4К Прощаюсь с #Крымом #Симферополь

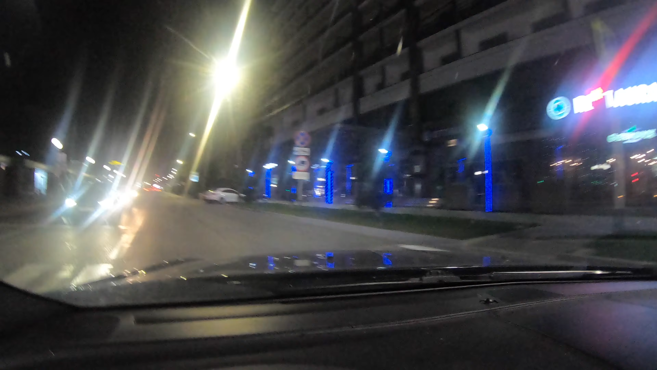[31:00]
Поверните налево. Вот вообще, конечно, прям пусто-пусто, друзья. Видно, все, уже народ уехал. Как говорят, пустые города. Тишина, хотя время, в принципе, сейчас 15 минут 10 всего лишь. В принципе, еще не поздно, но народу никого. Поверните налево. Так, сейчас налево нам.